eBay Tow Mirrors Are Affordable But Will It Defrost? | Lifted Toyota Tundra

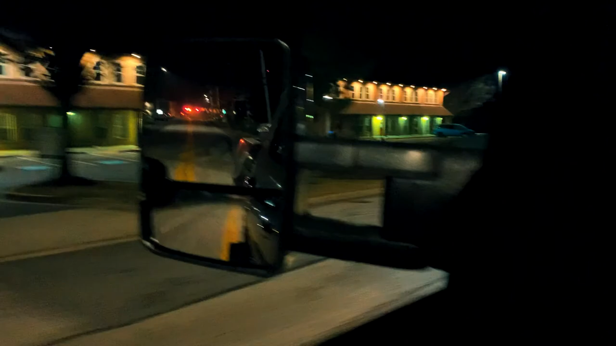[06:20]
i like that and it's off just to show you guys it's off it's turned off and it's clear so it seems like you know once that top gets clear you can start moving on down the road then a bottom will clear up too so to anybody's uh